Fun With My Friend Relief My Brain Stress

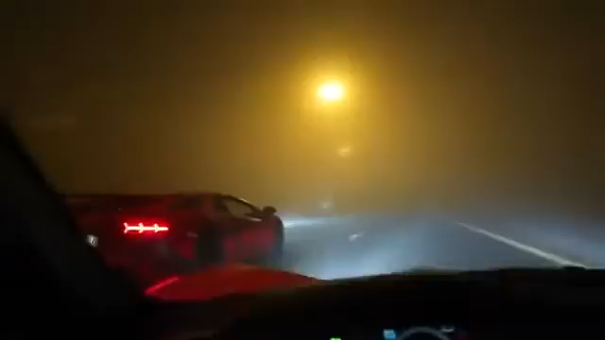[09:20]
I know, I can't see anything, bro. I'm scared. Hey. You can't see anything, bro. You legit can't see anything if you go and look. There's a roundabout up here. I can see a roundabout. Just stay behind me because I know that I memorize the roads.